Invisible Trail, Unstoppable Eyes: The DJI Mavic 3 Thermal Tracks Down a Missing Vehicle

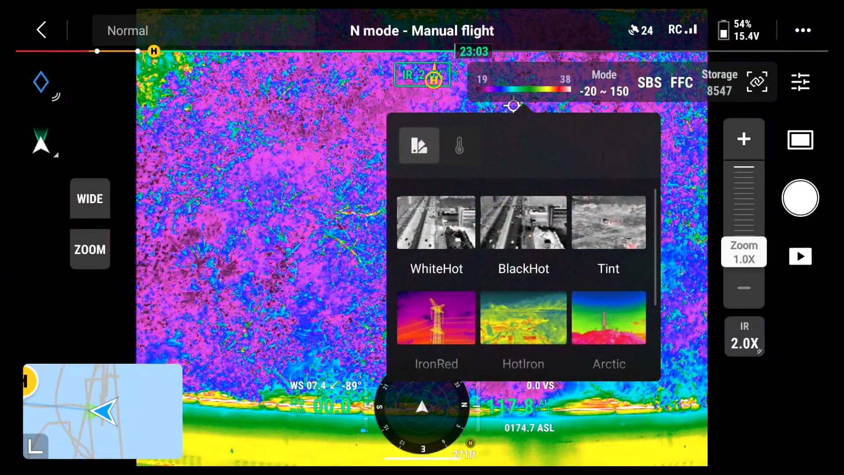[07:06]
the white hot and at least we can locate the vehicle because with the heat
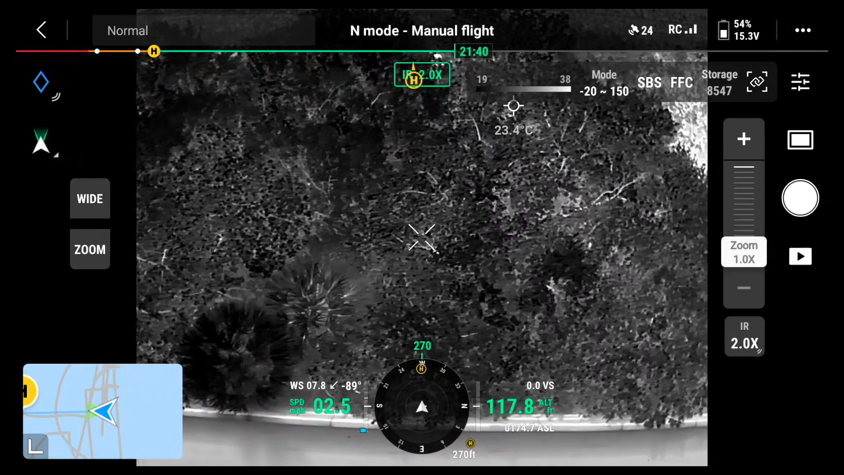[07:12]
On screen: spot 23.4°C
signatures it's definitely going to stand out we're going to be able to see the best access points on how to get in and make entry to start care
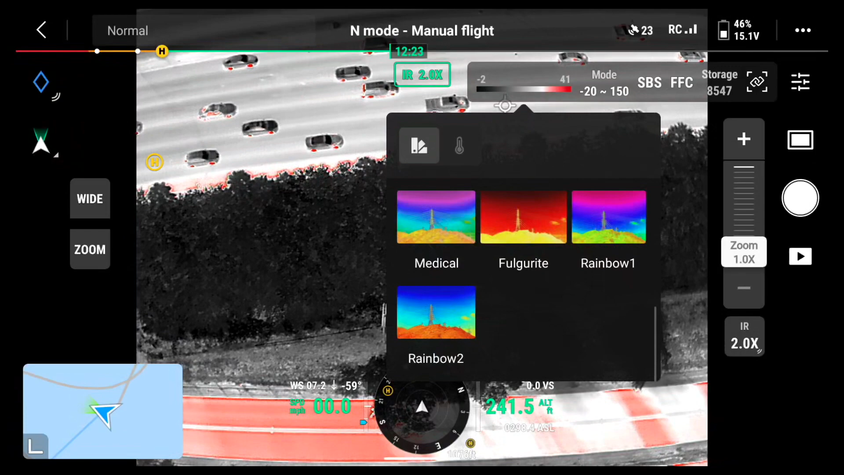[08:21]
there's our tent and our rainbow two